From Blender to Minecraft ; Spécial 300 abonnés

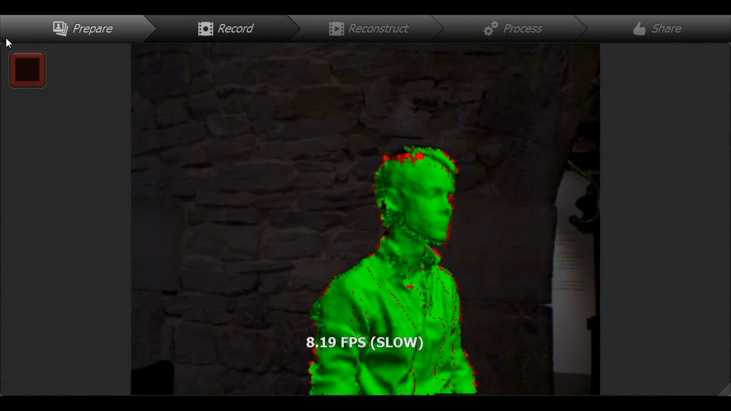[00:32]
Et donc, c'est le moment où j'ai découvert que je pouvais faire des choses complètement foues avec une... Alors, comment est-ce qu'on appelle ça ? Une Kinect ?
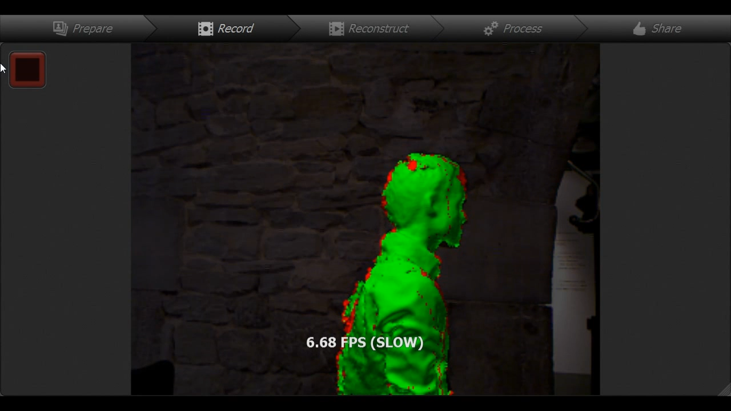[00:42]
Les caméras de Xbox, à l'époque c'était encore les Xbox 360, parce que les Xbox One n'étaient pas sortis. Et là,
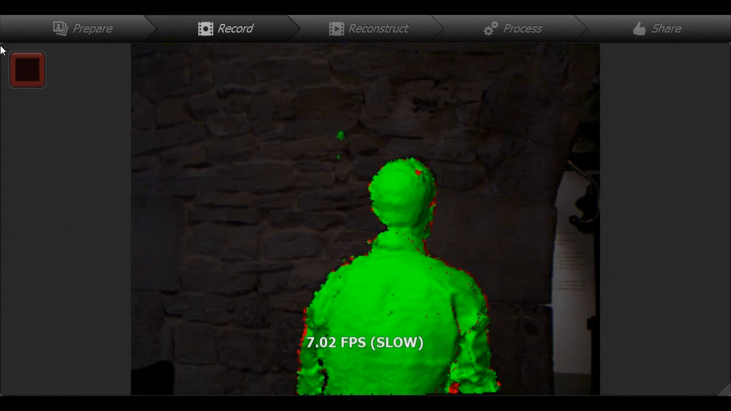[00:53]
je suis en train de faire des ronds sur un tabouret devant la caméra pour qu'en fait, elle puisse trouver les contours de moi-même. Et après, à partir de ça,
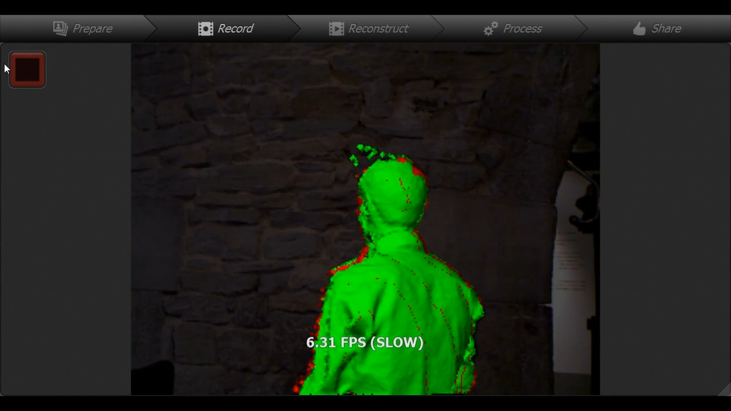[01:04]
le but est de pouvoir créer un fichier .objet, qui est utilisable soit par Blender, soit par 3ds Max, et autres. Et après, j'ai trouvé un petit plugin qui me permet d'exporter tout simplement un... Comment ça s'appelle ? D'exporter un schématique. Voilà.